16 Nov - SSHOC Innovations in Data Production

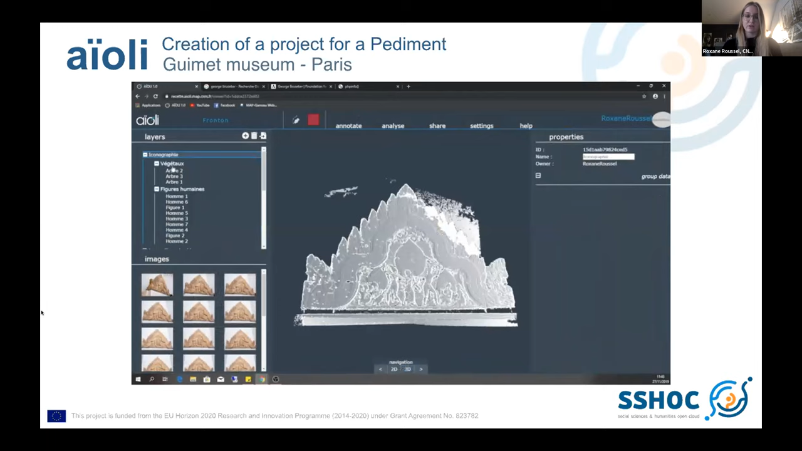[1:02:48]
You can say where it's located. You will see that in videos after this.
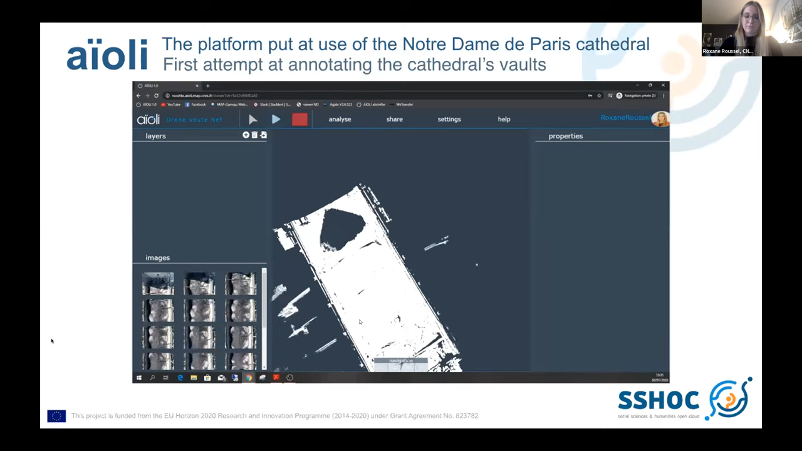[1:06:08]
and then to have this point cloud that was quite large, a few meters generated.
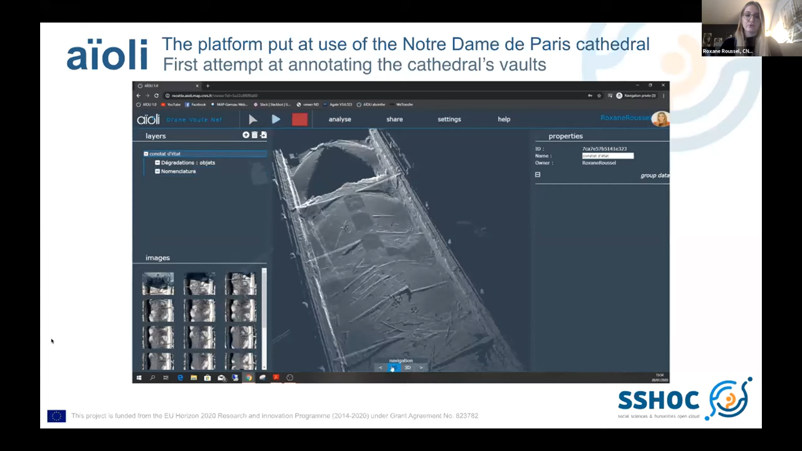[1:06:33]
smaller to have the vision that I wanted. And then the same way to create a series of groups and layers to try to annotate the different alterations and all of the different pieces of woods and metals that could still be seen on the top of the vaults of the cathedral.
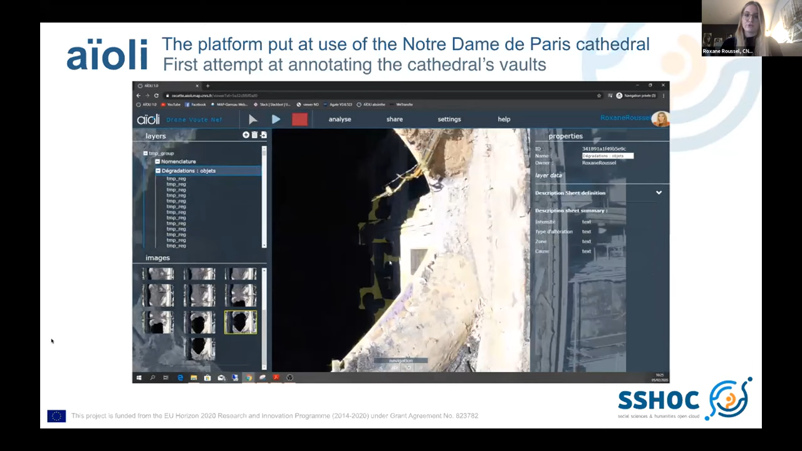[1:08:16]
but also the location on the vaults to be a little more specific and give more information about
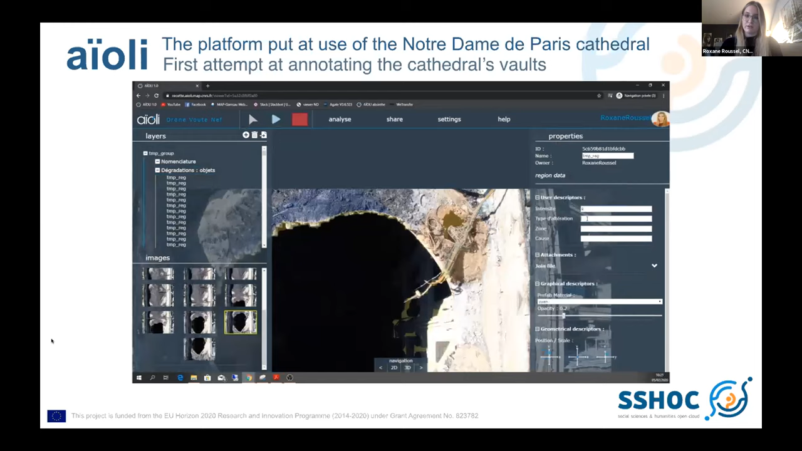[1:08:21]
the alterations that were annotated.
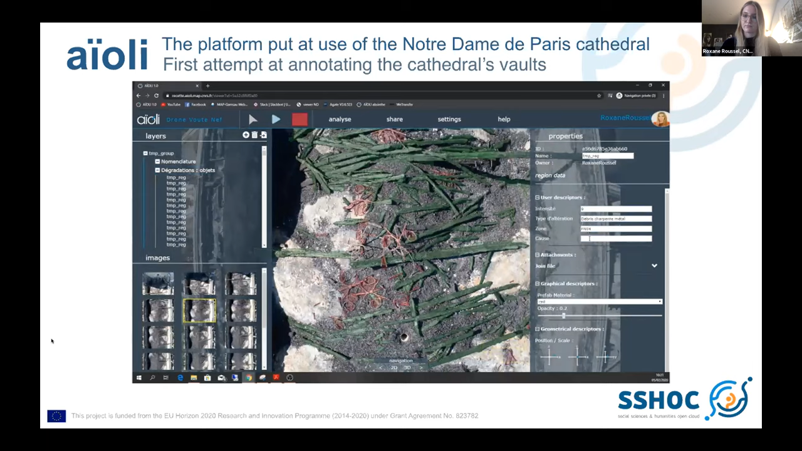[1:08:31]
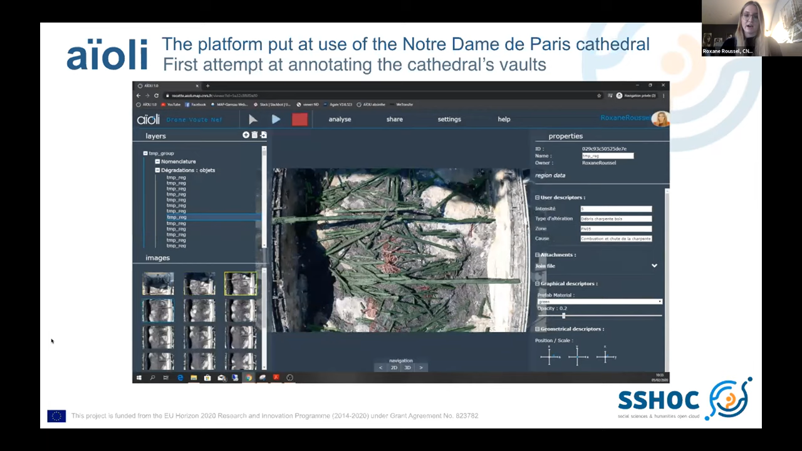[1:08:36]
So here you can see how the alterations can then spread on every photography
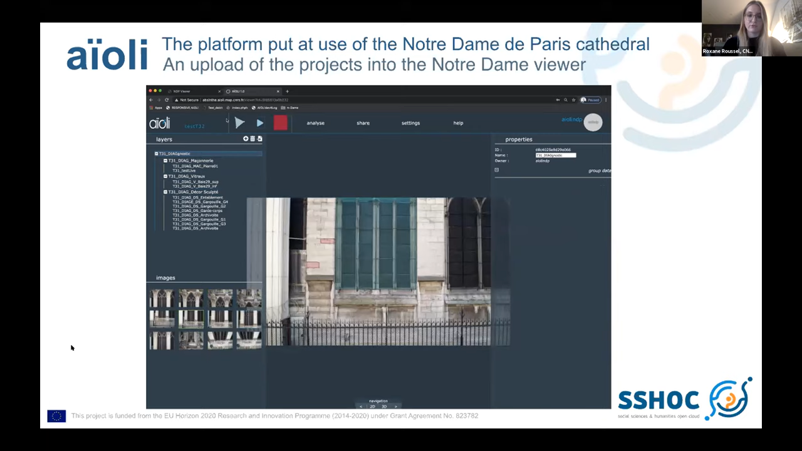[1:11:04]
You can see on the different photographies how these annotations appear. And the final step, the final goal, was to upload these scenes located on small parts of the cathedral into what we call the Notre Dame viewer, which is a 3D space that allows us to see all the point cloud that refer to the cathedral.
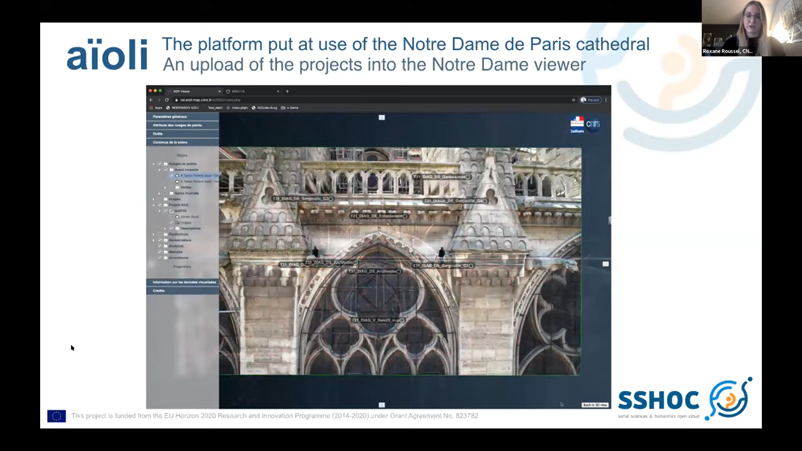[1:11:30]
So this process allows us to see every annotation that was made directly on the whole cathedral.
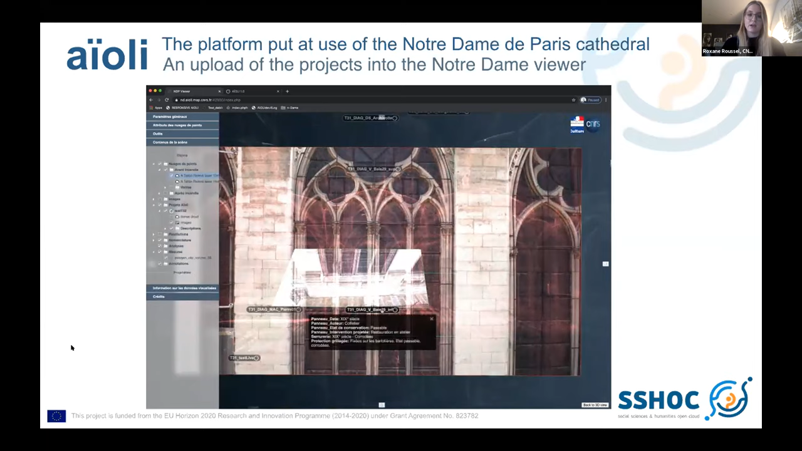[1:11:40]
We can also, as you see, visualize all the photographies that were used, as well as the user descriptors that were filled in.
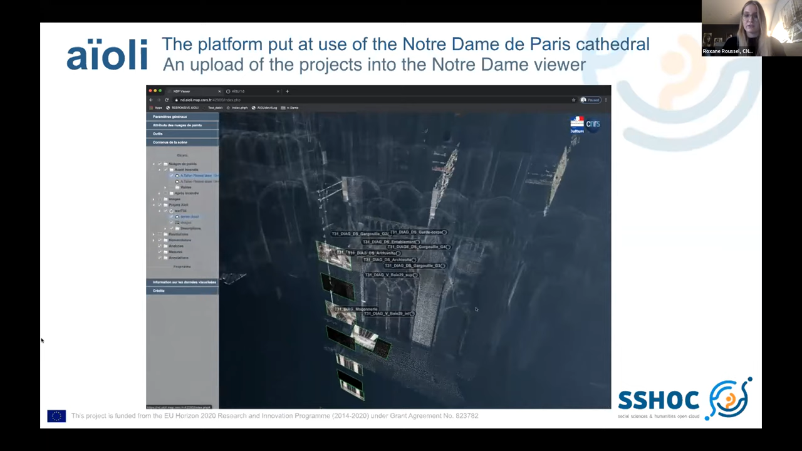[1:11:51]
And here you have the scene, the point cloud of the Aioli project appear,
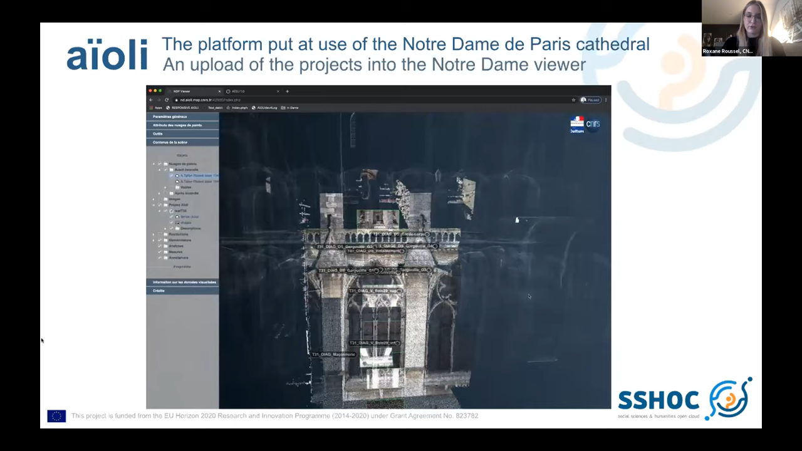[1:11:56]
and you can here see how it looks in the whole point cloud of the cathedral.